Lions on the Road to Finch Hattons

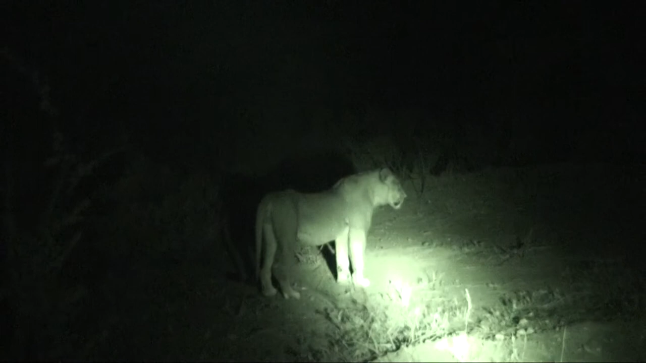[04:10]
They are very hungry and very angry. Eh? Yeah, we see the stomach. Yeah.
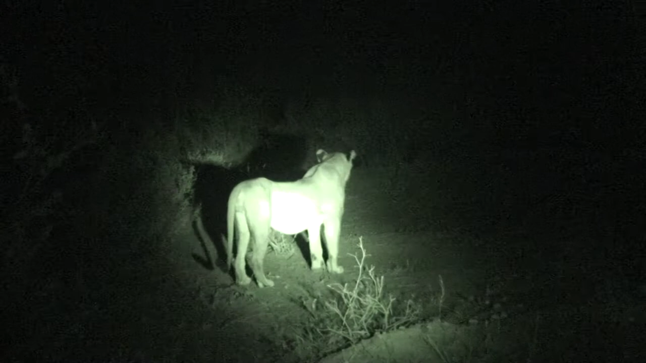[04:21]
But you keep the bottle. So they stuck it. You can leave the bottle. They're looking for something, yeah, to see. Yeah.
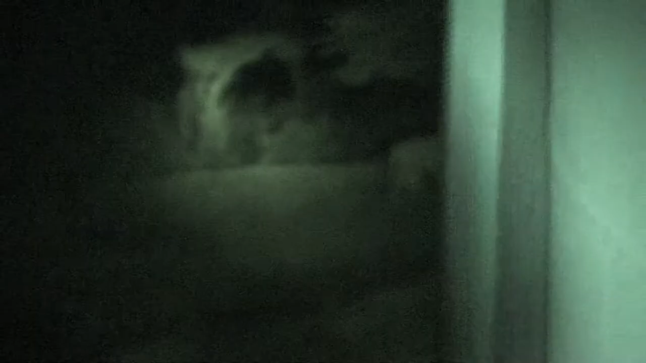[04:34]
Maybe they must to kill today. I don't know. Three lines is very difficult to see. So you are lucky. No, thank very you.
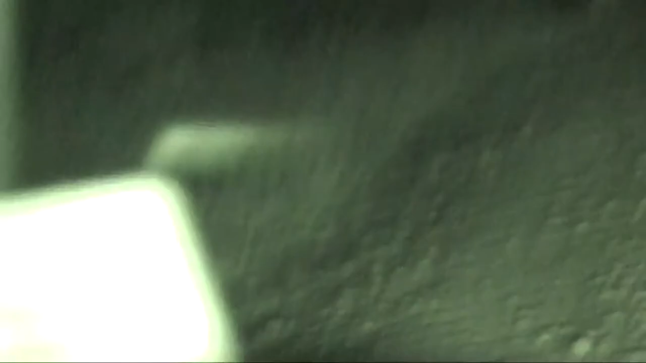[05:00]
Okay, we go. Yeah. But then let them go.
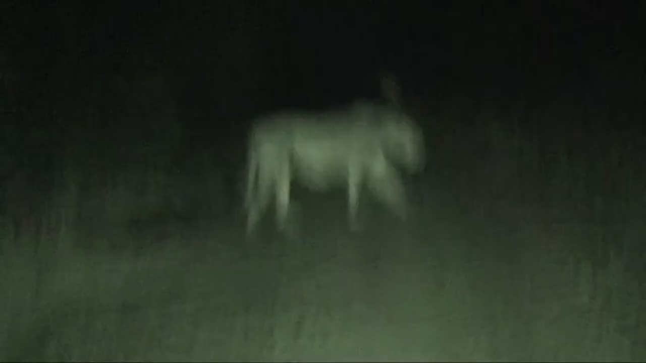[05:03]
Let them do the job. We should not disturb them. Yeah. We go. Let them go and hunt. There also. Yeah. I need to give the peace. Yeah, peace. Let them go.